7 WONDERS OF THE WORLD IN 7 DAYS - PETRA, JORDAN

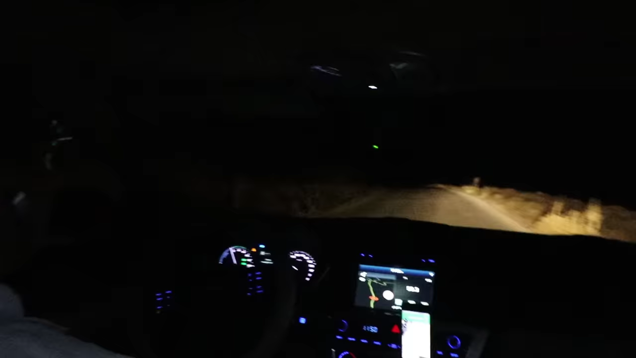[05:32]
I didn't think I'd be driving on the Jordanian mountains in a taxi at 10 to midnight tonight. Right, here we go, I think we're here.